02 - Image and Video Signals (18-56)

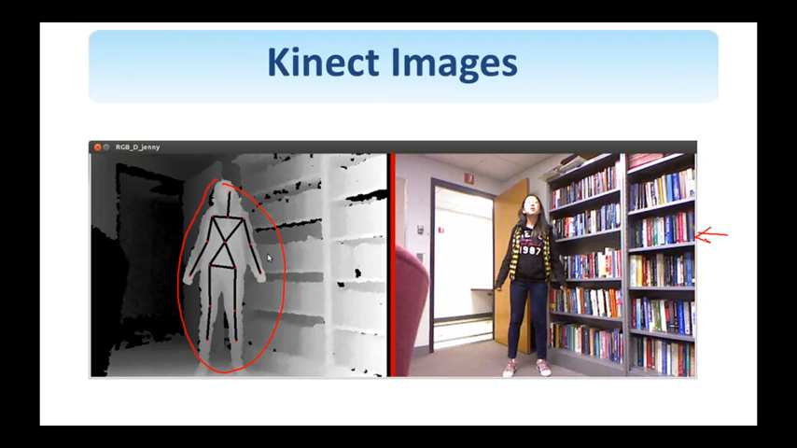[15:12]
So here's the person, this is the depth map, and also the Kinect provides a visible image shown here. So you see the visible and the corresponding depth image that shows where the person stands and where the door is and so on. We can see here a